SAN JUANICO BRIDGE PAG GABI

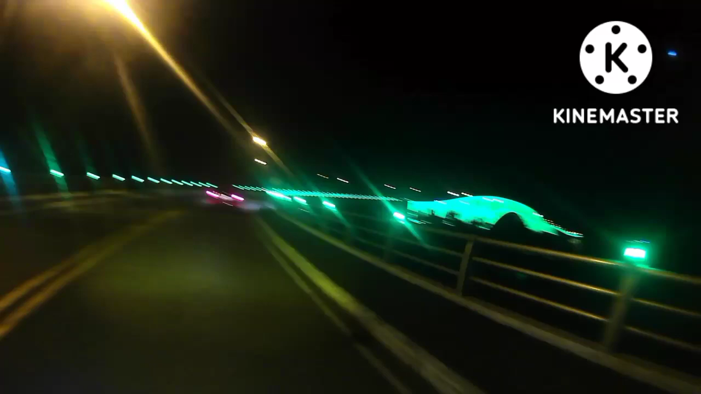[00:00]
Napakaganda. Napaka makulay. Ayan guys ha, for the first time. Ngayon lang ako nakarating dito.
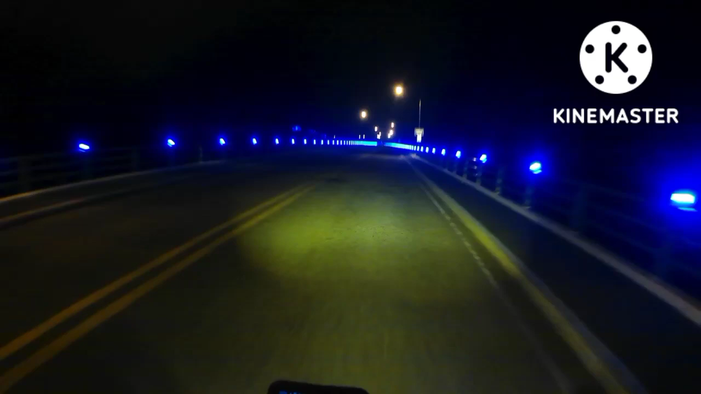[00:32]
San Juanico Bridge. Ayan, ito na ang San Juanico Bridge. Ayan, ah, nakikita nyo. Wow, ang ganda. Ang ganda pala din sa gabi.
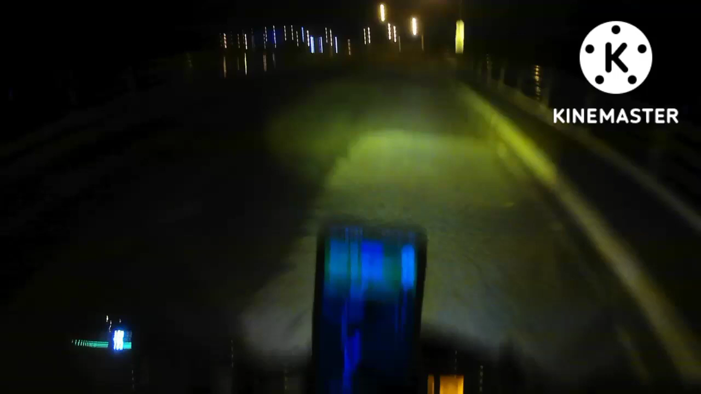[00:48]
Woo! Yahoo!
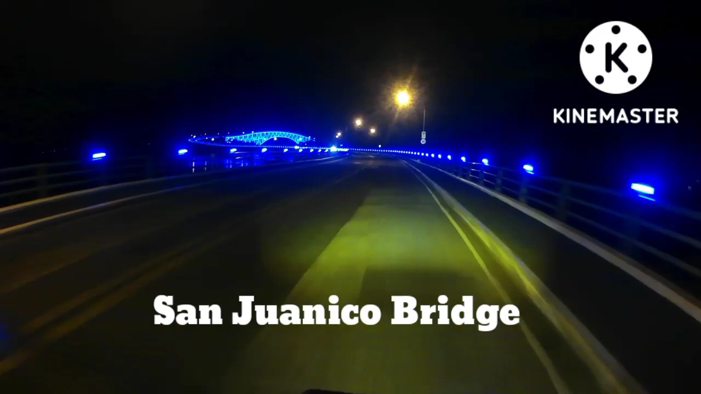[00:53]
Muna tayo.
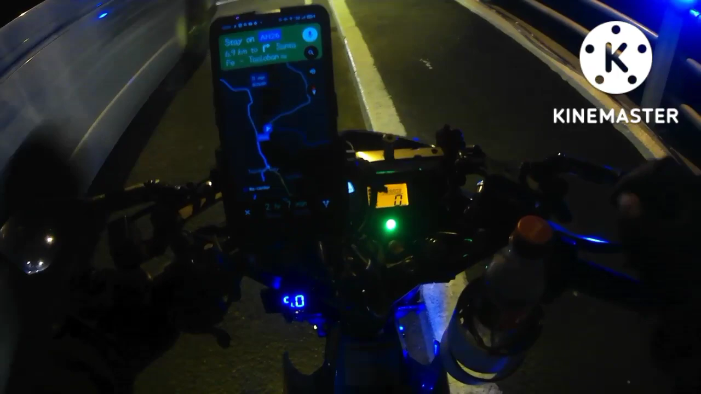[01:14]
Yan guys, yung San Juanico Bridge. Yan mga kamaster. Diba? Ang ganda oh. Yun oh.